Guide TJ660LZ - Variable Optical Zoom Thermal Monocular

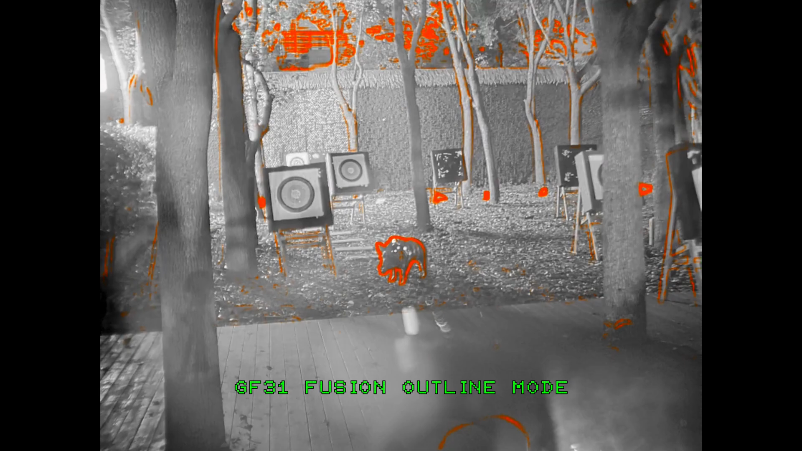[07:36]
Its purpose is to supplement the main night vision sensors of the GF31 with thermal fusion.
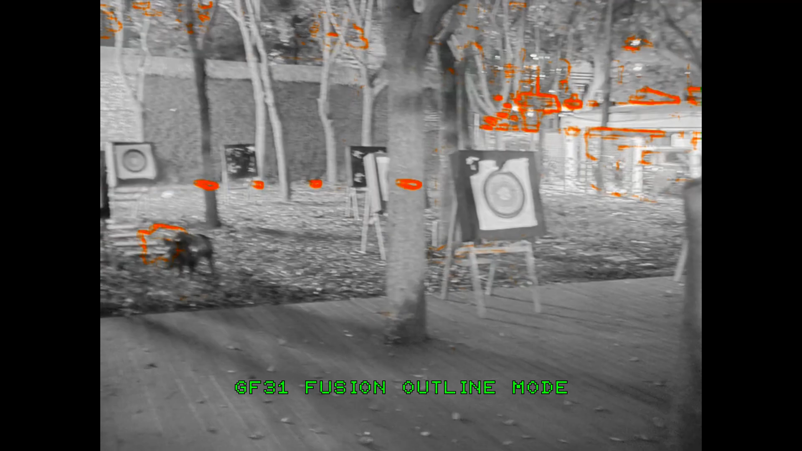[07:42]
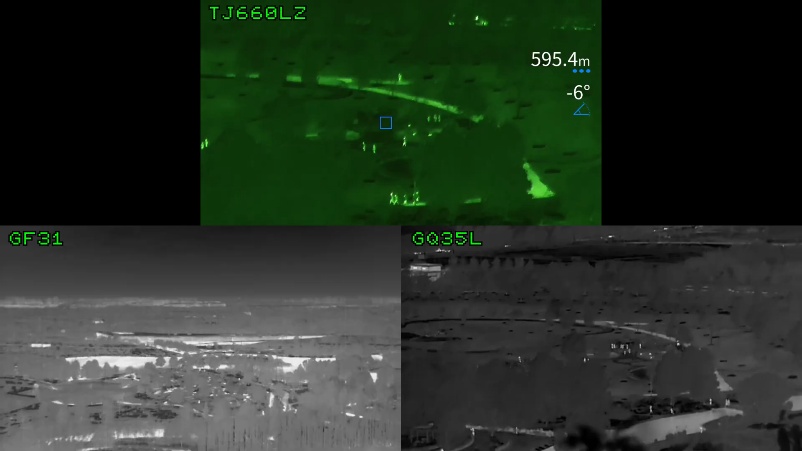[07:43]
Alright, and now on to the Hike Micro GQ35L. At this distance, we can see that it can still pick up and identify human targets. However, the animals in the enclosure are only showing up as little white dots, not really exactly identifiable.
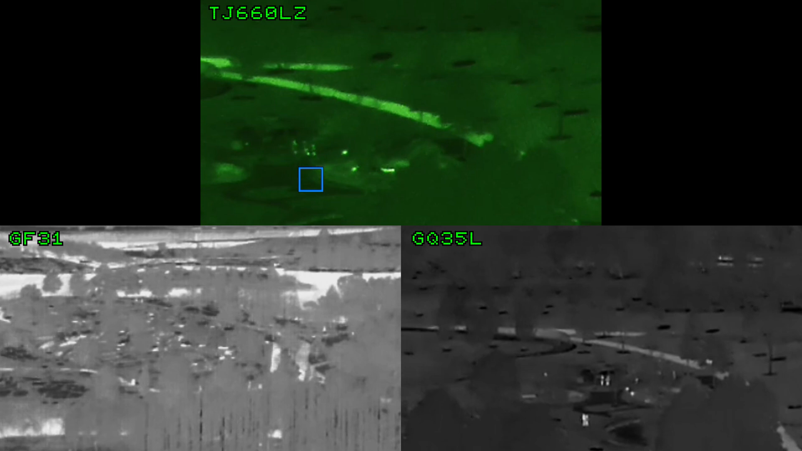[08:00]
Whereas on the TJ660LZ, you can still tell that it's an animal heat source with a hidden body. Now, let's push things out even further. This is the park entrance at around 670m away.
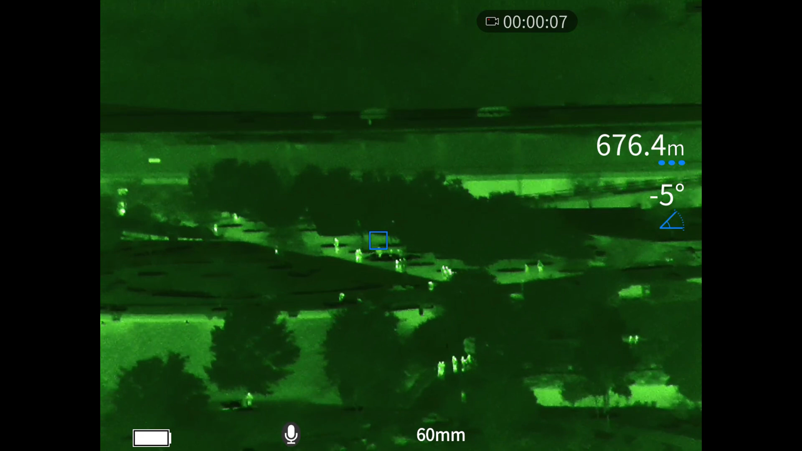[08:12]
And here, we see that the TJ660LZ can still reliably identify human targets.
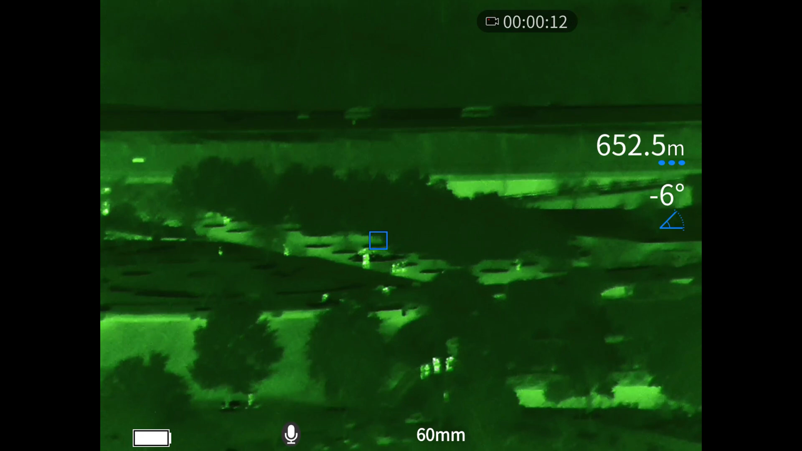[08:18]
And here's a comparison to the other units. In this case, I have to apologize for the GQ35L absolutely shitting the bed. It somehow decided to skip 90% of the frames in the video and recorded in fast motion. So, we're just gonna have to live with the still frame. And yeah, at more than 600 meters of distance, the GF31 with a wide field of view lens isn't really able to pick out human targets. Then again, that isn't its purpose.
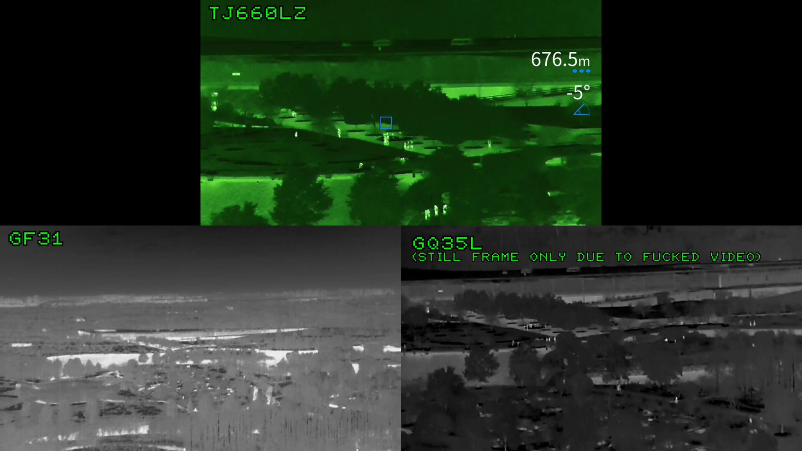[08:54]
And moving on to the GQ35L, the human heat signatures are starting to become dots and are barely recognizable as humans anymore. Alright, now let's talk about the sensor that's on the TJ660LZ.
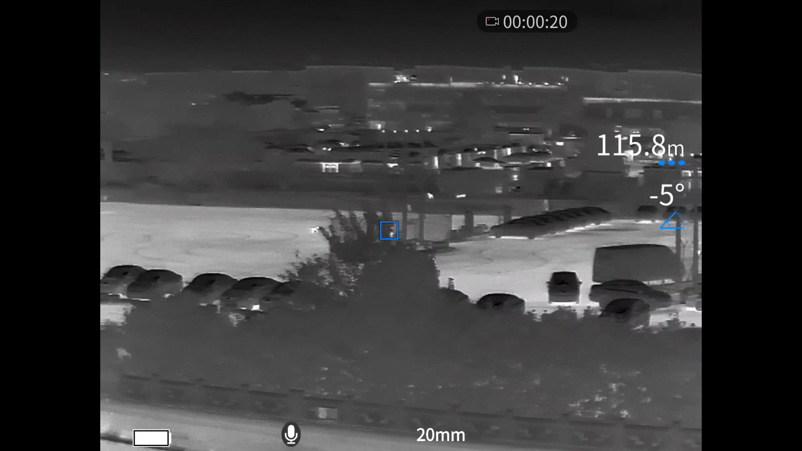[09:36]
Here, the pavement has been under the sun all day and is hence quite hot, yet the unit is still able to clearly distinguish the dogs in the scene.
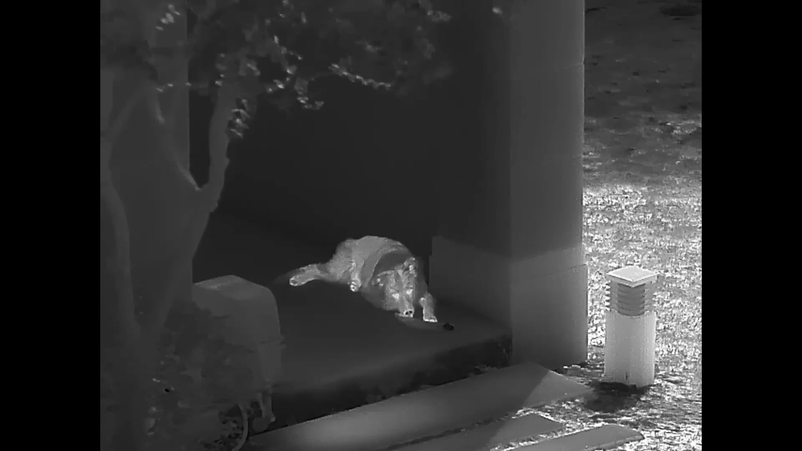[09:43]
A lower NETD figure also tends to give you better image quality. Namely, it gives you better micro contrast in the picture and lets you see fine details better.
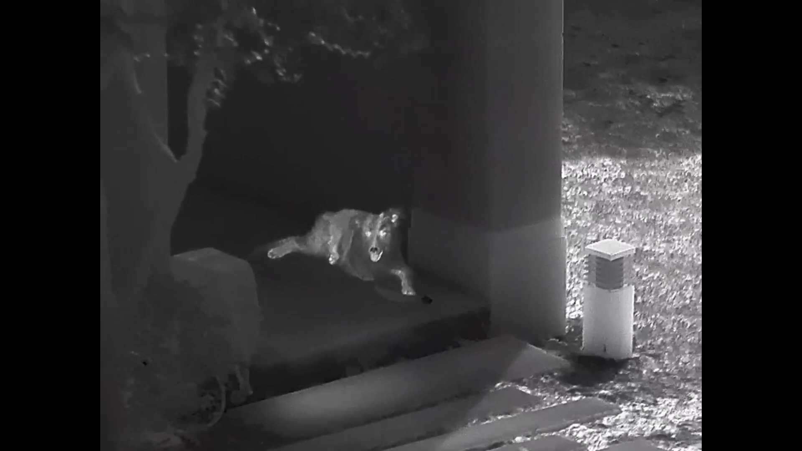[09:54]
Like in this scene where you can clearly see the details in the dog's fur, in the grass, as well as a clearly delineated pool of drool the dog has been leaving behind.
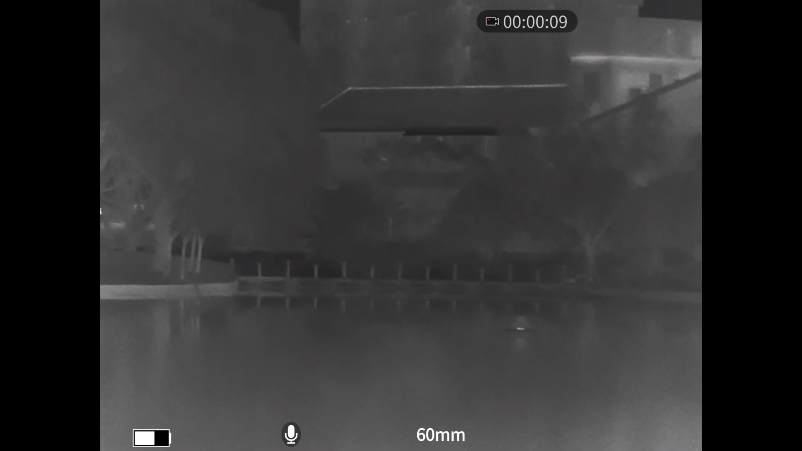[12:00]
When you're not in the menu system, the up arrow key controls the digital zoom.
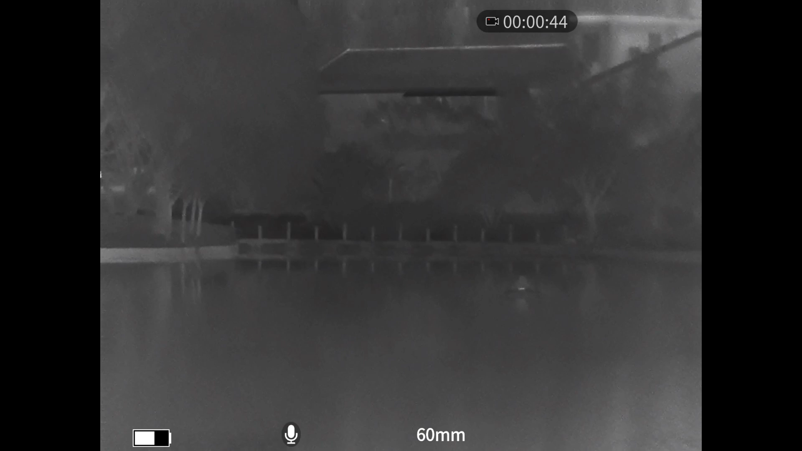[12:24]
Also, when you're not in the menu system, short pressing the down arrow key turns on the laser rangefinder, and long pressing it turns off the laser rangefinder.
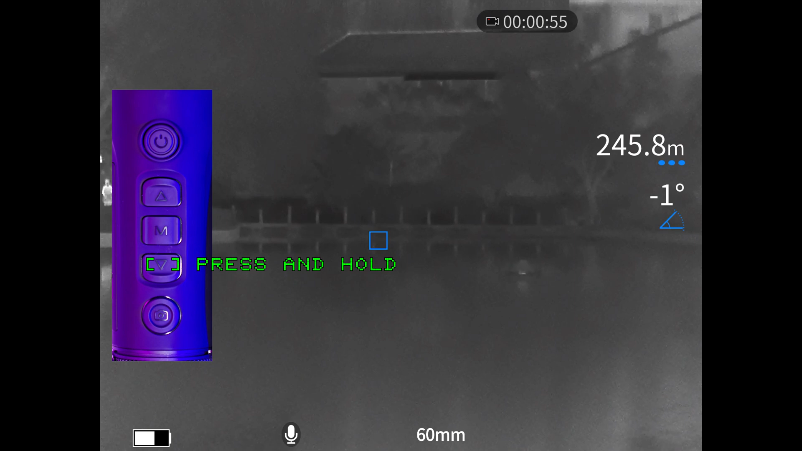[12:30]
And towards the rear of the unit, you have a camera button. Short pressing it takes a picture, and long pressing it starts and stops the video recording.
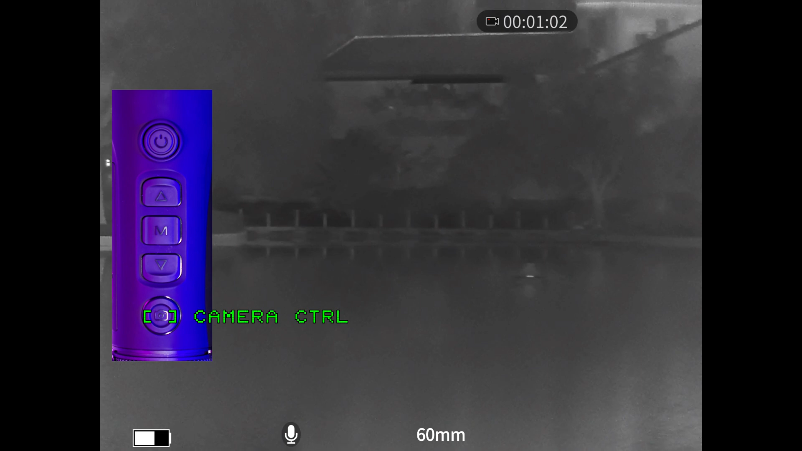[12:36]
And now onto the menu button in the center.
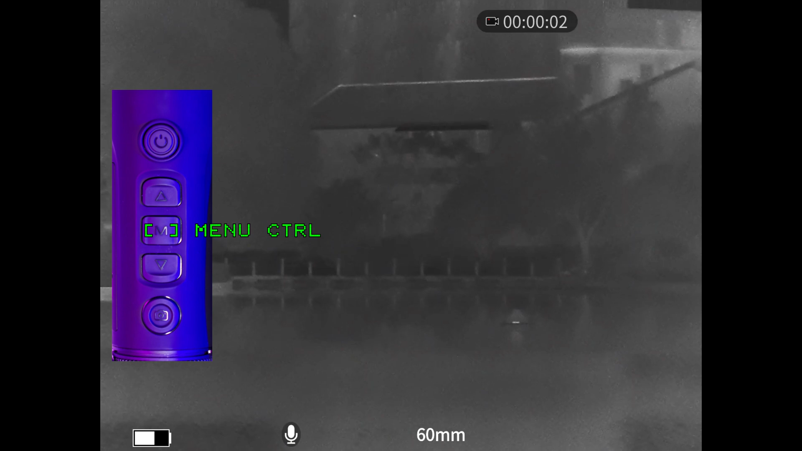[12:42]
Short pressing it lets you access the quick menu, and long pressing it lets you access the general settings menu.
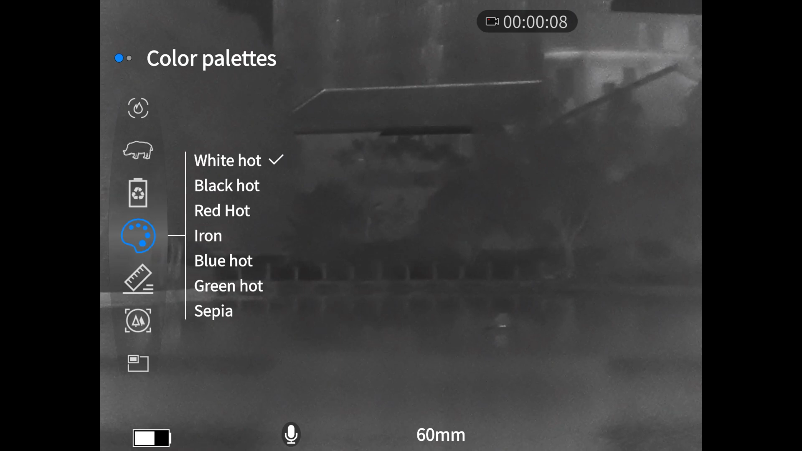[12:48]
The quick menu lets you access options and features most relevant to observation and detection.
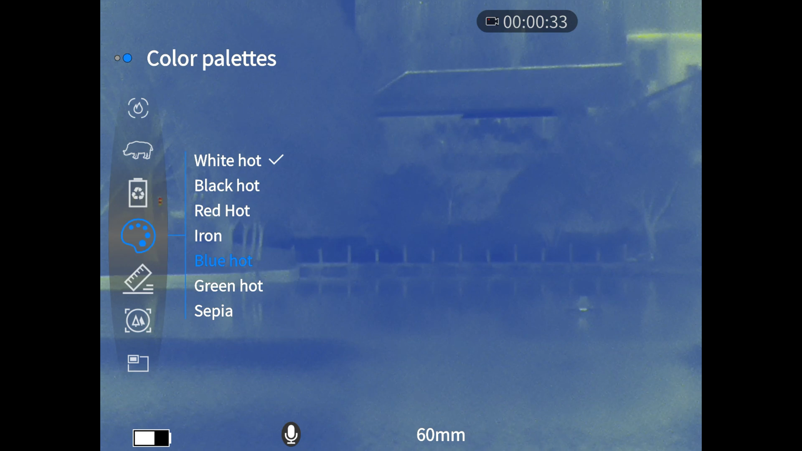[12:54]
Here you can do things such as change color palettes, adjust your rangefinder settings, change your image enhancement modes,
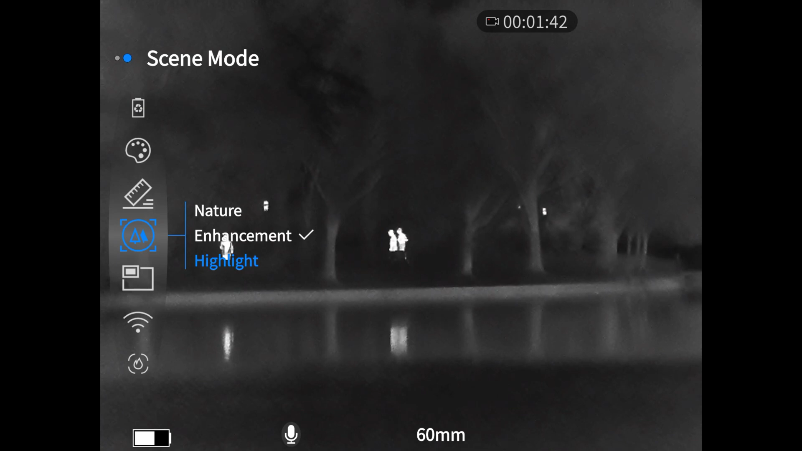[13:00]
turn hot track on or off which puts a box around the hottest object in the scene, and also turn object outline on or off.
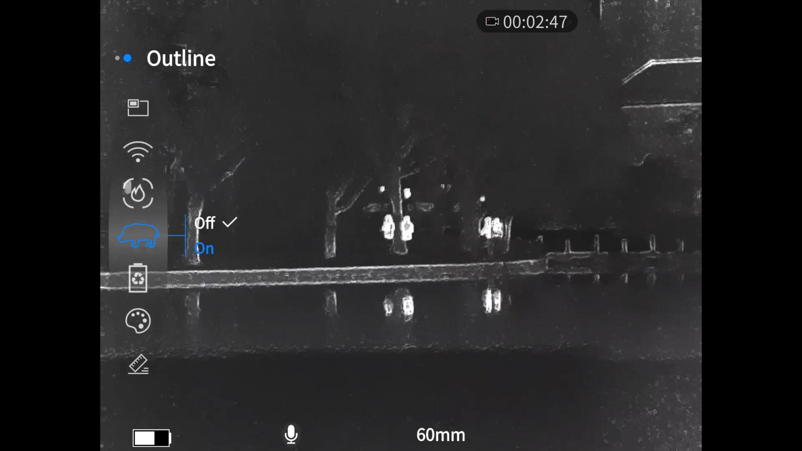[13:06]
I personally leave this off since I think it's a gimmick and doesn't look that good.
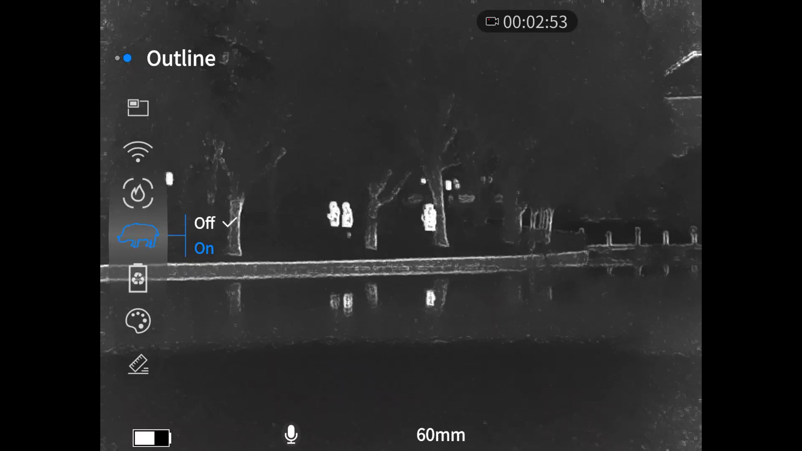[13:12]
The quick menu also lets you turn on the picture in picture mode.
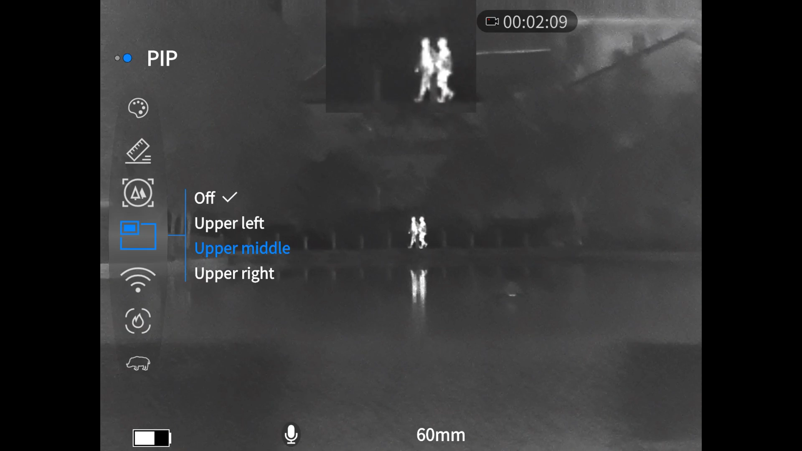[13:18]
And in the general settings menu, you get more fine control over the other functions of the unit.
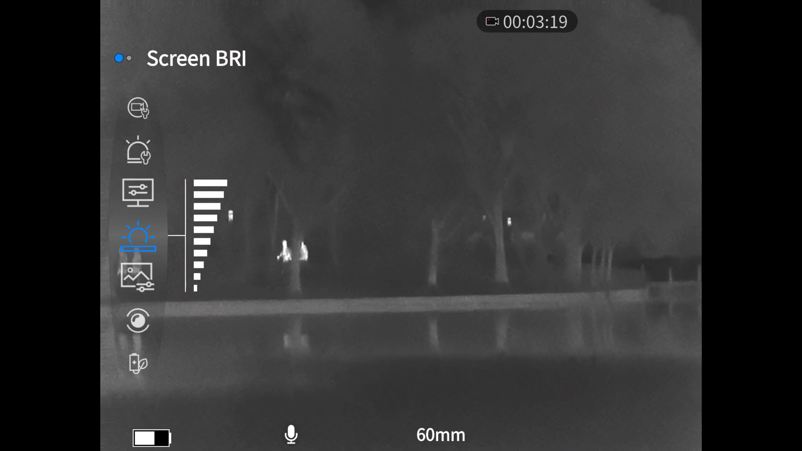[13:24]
Here you can do things such as adjusting the brightness and contrast of the viewfinder screen, as well as turn image sharpening on or off.
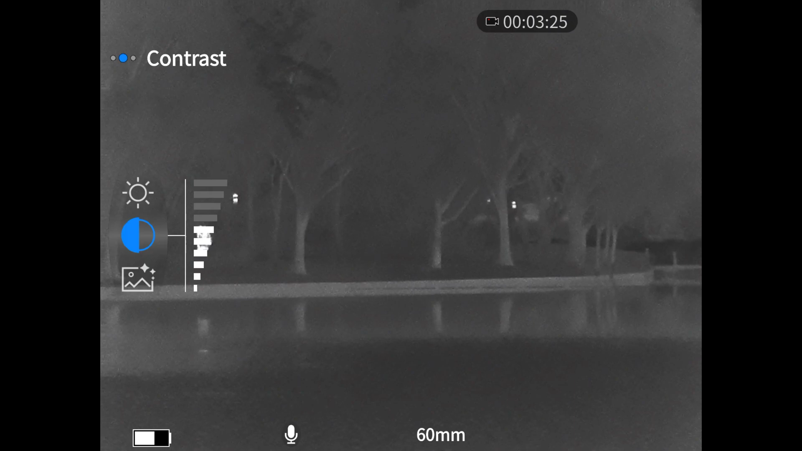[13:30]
You can enable or disable automatic knocking,
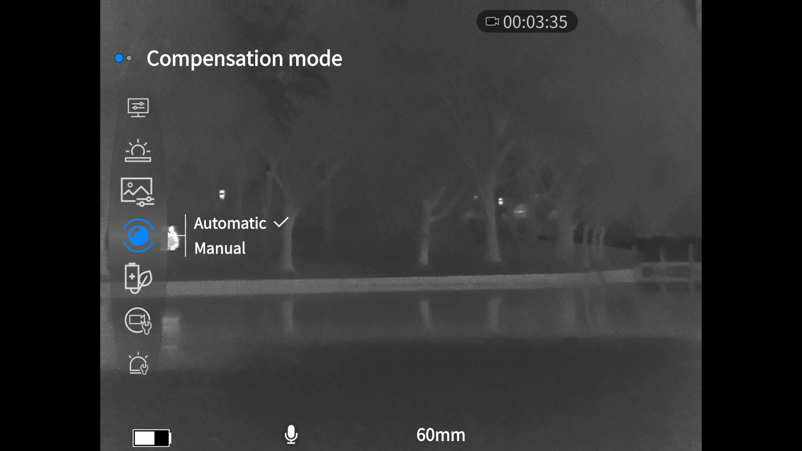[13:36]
select whether or not you want your video recordings to include audio and on-screen UI elements,
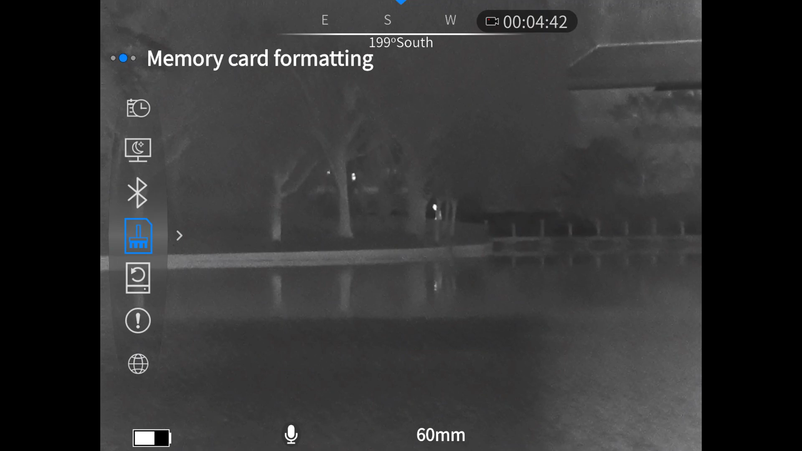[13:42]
and as well as general things such as erasing the built-in memory and also changing the language of the UI.
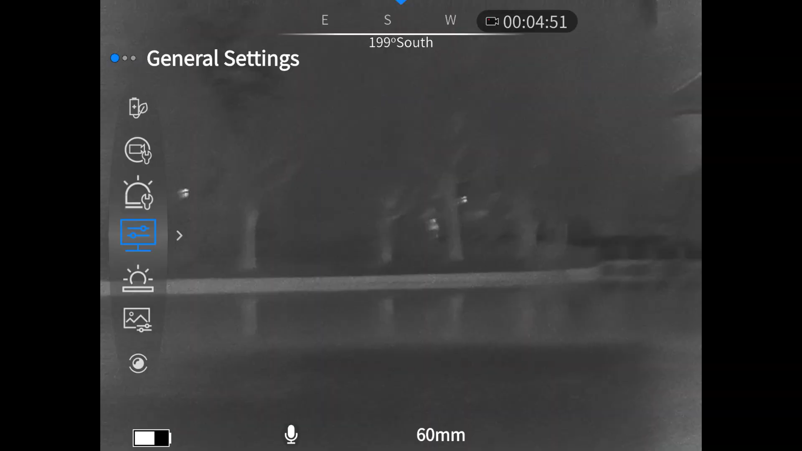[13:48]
Hehe, I admit that this video is just me gushing all over this unit so far, but it's not perfect. I do have some gripes with this unit.